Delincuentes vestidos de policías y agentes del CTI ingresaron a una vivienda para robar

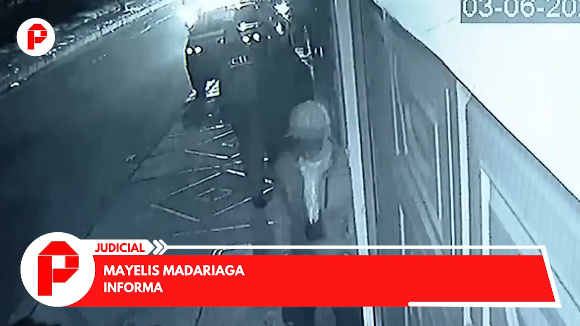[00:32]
Una de las mujeres que estaba en el interior de la vivienda, al ver a través de las cámaras de seguridad que tienen un informe de la policía, abre la puerta y uno de ellos le dice que le tienen una información,
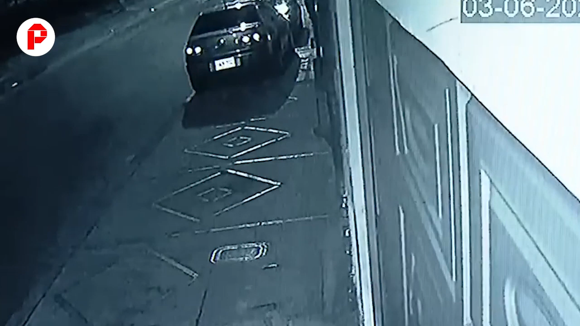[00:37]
cuando de repente empujan la puerta y la mujer es sometida. Luego de eso, aparecen ocho cómplices más que habían estado rondando el sector en varios carros e ingresan a la vivienda para cometer el hurto que duró alrededor de 40 minutos.